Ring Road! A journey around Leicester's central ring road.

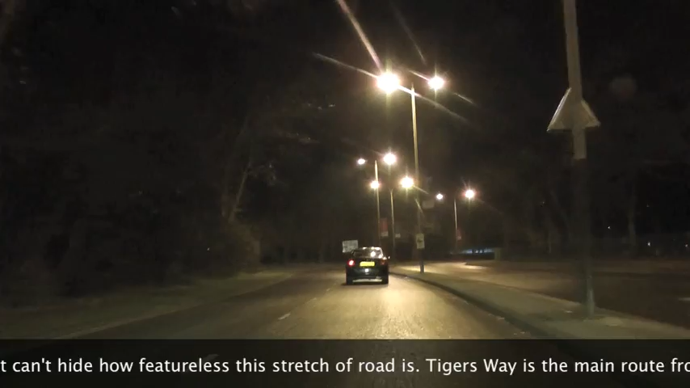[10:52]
It's a very wide open road, lots of traffic signals. I mean, it's quite a formidable barrier, really, if you're a pedestrian.